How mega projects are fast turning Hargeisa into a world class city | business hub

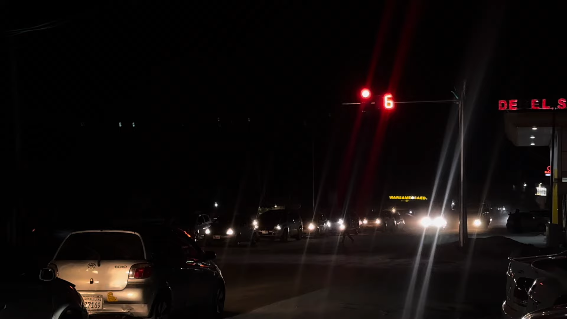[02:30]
are out, then we move, good, now go, there we are.
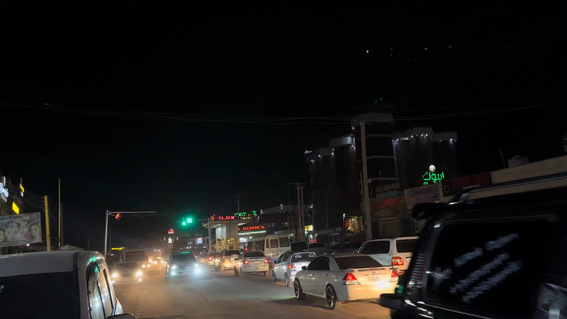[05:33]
until the lights let them go. So a little bit of some traffic, but they are moving.